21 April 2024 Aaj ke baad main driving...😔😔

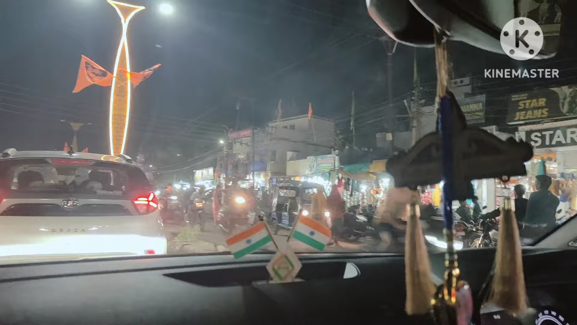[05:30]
तो है ना संडे मार्केट लग रहा है, मार्केट है ना उसके आगे ही कुछ दुकानें संडे मार्केट की होते हैं, तो आज तो बहुत फंस गए।